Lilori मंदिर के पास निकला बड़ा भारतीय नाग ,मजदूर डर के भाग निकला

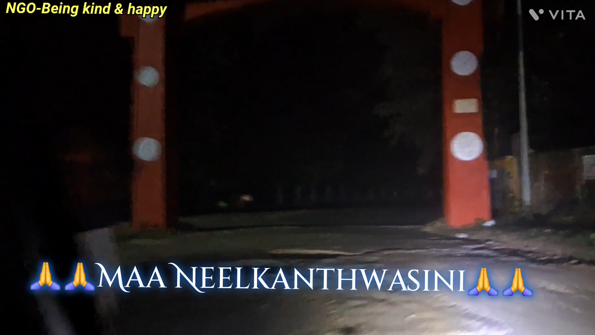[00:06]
जैसे कि आप देख सकते हैं कि हमारे जो झारखंड के एक प्रसिद्ध मंदिर है, जो लिलोरी मंदिर माँ नीलकंड वासिनी का,